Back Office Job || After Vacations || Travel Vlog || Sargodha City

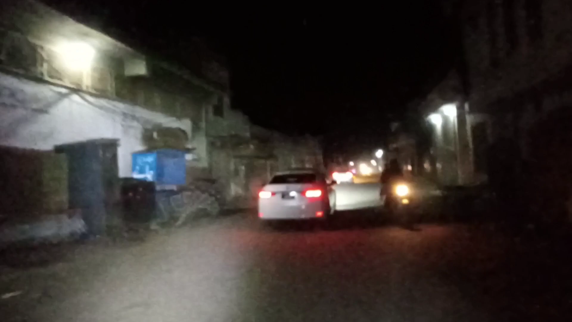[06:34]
ہم پہلے چلے گئے تھے ایک رونگ پہلے ہمیں ایک رونگگلی میں چلے گئے تھے پہلے ہم ایک رونگگ روڈ پہ چلے گئے تھے لیکن اب دوبارہ اس پہ آگئے ہیں اس میں پانی بہت زیادہ تھا اور میں نے بائی کل ہی
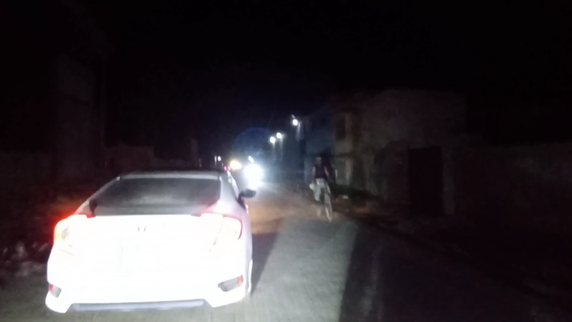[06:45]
سروس کروایا رات کو تو اس لئے میرا بھی کوئی رادہ نہیں ہے کہ میں دوبارہ اسے سروس کروا ہوں تو
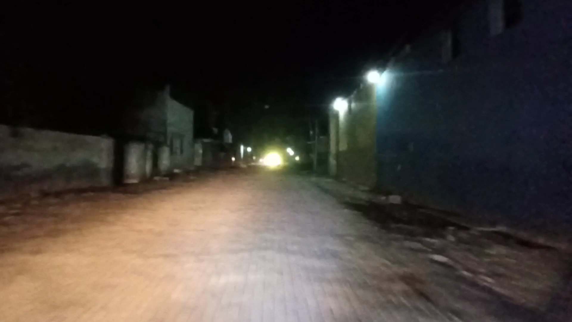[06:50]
اس لئے میں اس روڑ سے واپس آگیا تھا ابھی ہم یہ دوسرے روڑ سے جا رہے ہیں
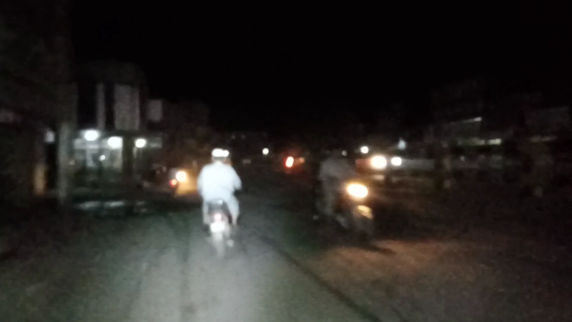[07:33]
تھے لیکن آپ پول کے اس طرف جا رہے ہیں جا تو بیسے اس طرف ہی جا سکتے تھے لیکن میں نے زیادہ پریفر نہیں کیا اس طرف جانے
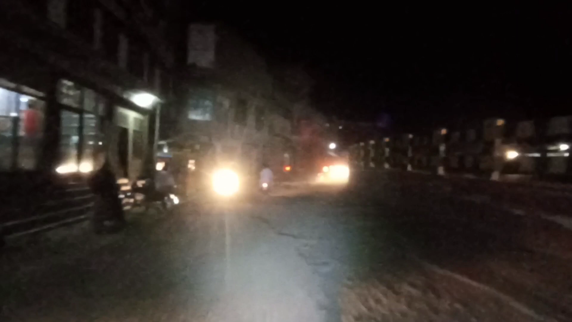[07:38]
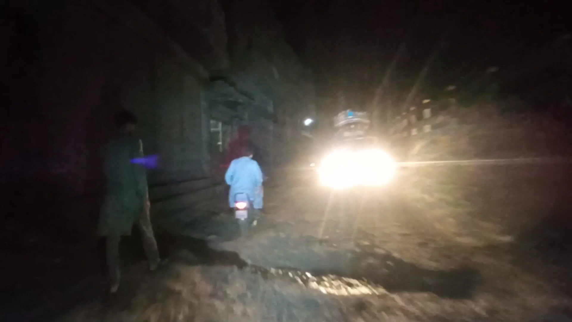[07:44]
اس سائٹ جانے کے ایک فائدہ ہوتا ہے اتنے زیادہ کھڑے نہیں یہاں پہ یہاں آئیس طرف تو روڑ سارا
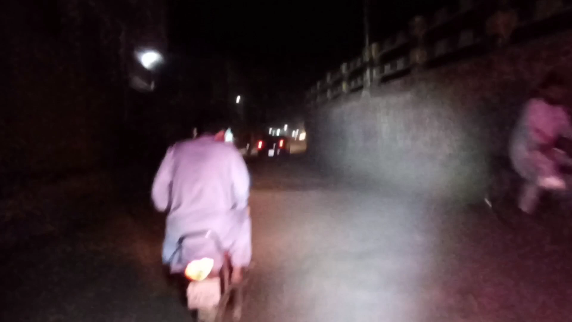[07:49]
ٹوٹا پھوٹا بہر کھڑے بہت زیادہ ہیں لیکن اس طرف ایسا نہیں ہے اس طرف ہیں سی پر کام ہے وہ
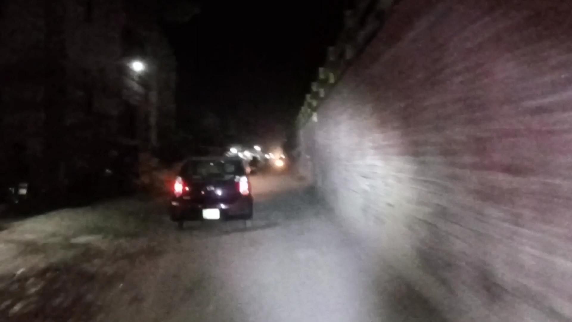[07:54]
بہت زیادہ ہیں ابھی آپ ویڈیو میں بھی دیکھ سکتے ہوں گے کیسے کہ پیچھے تھے کھڑے آگے اور بھی آئیں گے